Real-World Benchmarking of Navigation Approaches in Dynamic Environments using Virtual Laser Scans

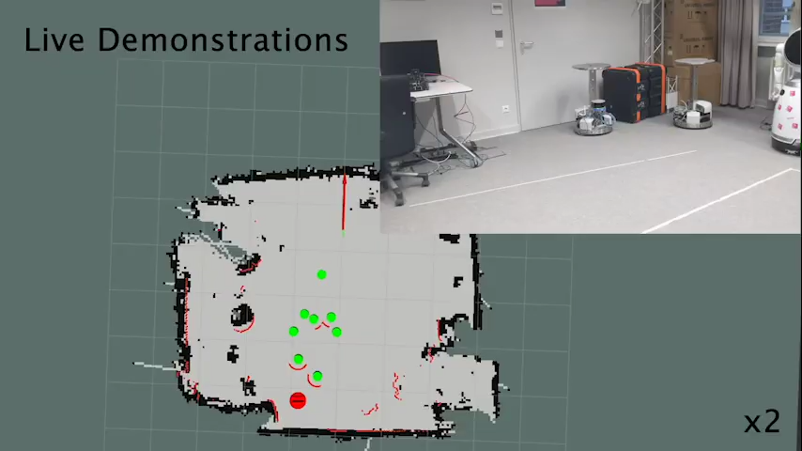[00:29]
In the following, we see two real-world demonstrations of the robotic RTO robot.
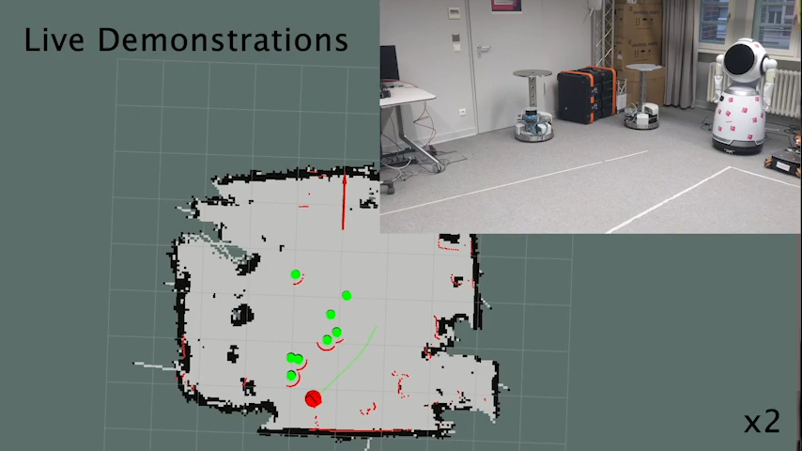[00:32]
The obstacles in this scenario were generated using the PEDSIM package and are visualized in green.
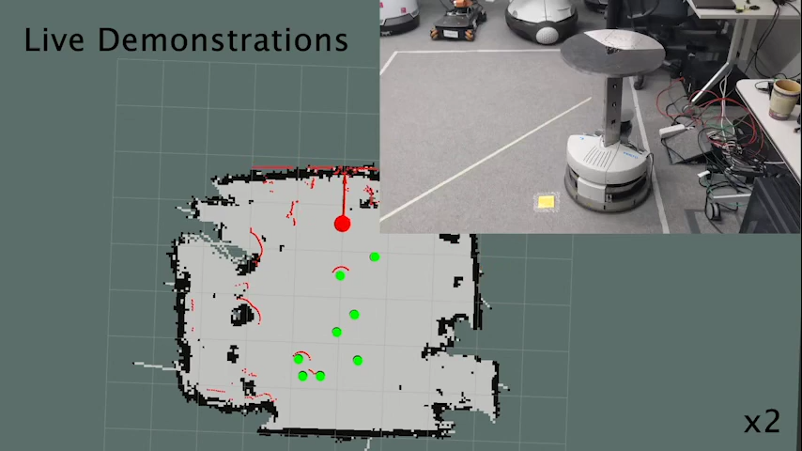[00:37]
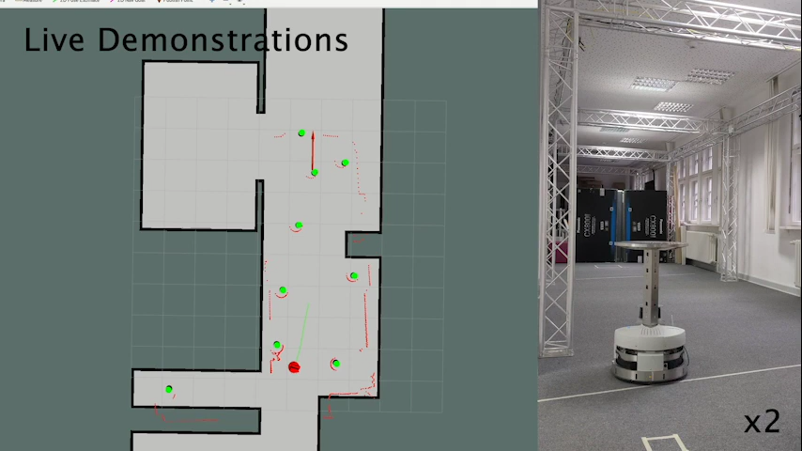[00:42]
Although no real pedestrians are present in reality, the robot's navigation planner still perceives the virtual obstacles and avoids them. To evaluate our approach, we conducted tests on three different maps with two baseline methods.